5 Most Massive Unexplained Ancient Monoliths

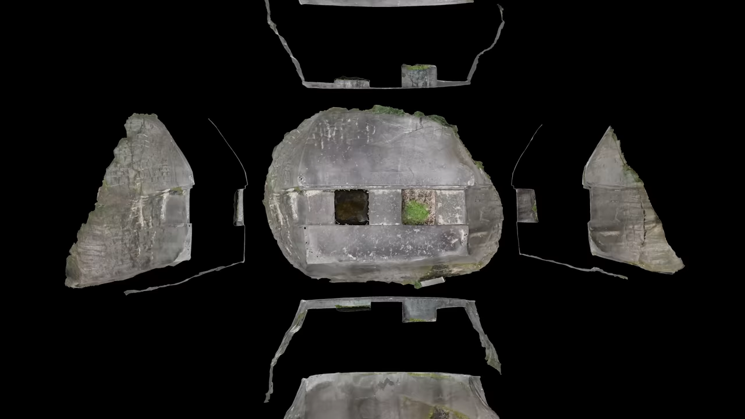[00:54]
The top of the stone has been flattened, and two square holes have been carved into it, with a ridgeline parallel to both holes.